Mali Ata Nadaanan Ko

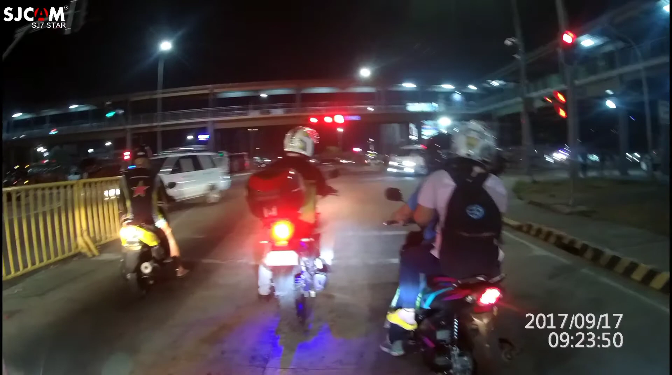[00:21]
magandang gabi sa inyo pawi tayo ngayon sa bahay hindi yun lang malakas so yun paway na tayo ngayon sa bahay galing tayong biyahe
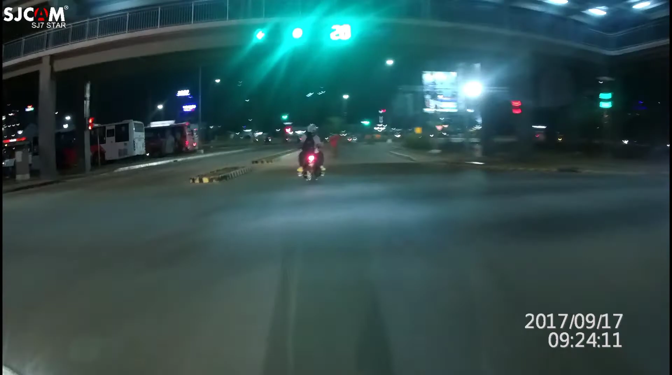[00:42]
shortcut na lang po tayo nandaan dito mga kagastuan sa may friendship fields avenue balibago ang hiles
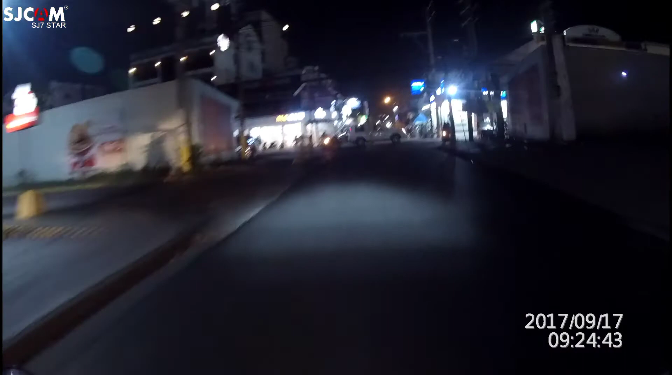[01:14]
dito na po tayo ngayon sa fields avenue dito mong matatagpuan yung tinatawag na walking street
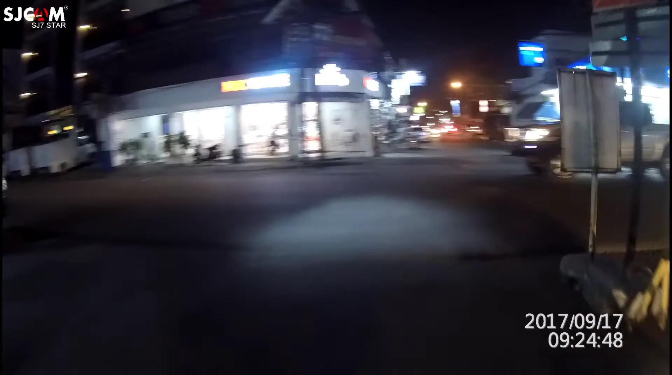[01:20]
yun thank you kuya
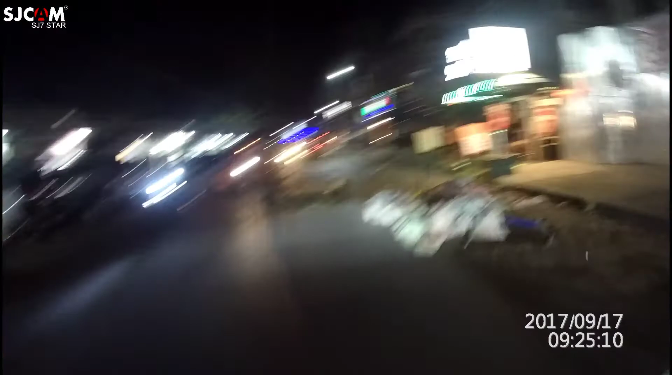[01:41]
nung wala pang pandemic mga kagastuan share ko lang kung gano'ng karaming tao dito sa walking street na to
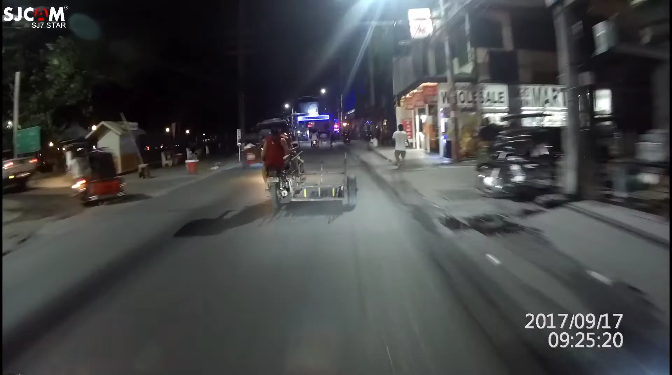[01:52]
yan po yung walking street mga kagastuan
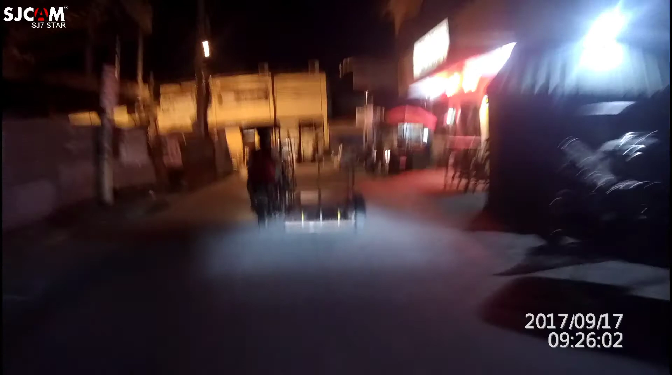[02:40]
mga nakikita nyo yung naglalakad na babae na yan normal po dito yan mga kagastuan kasi nga maraming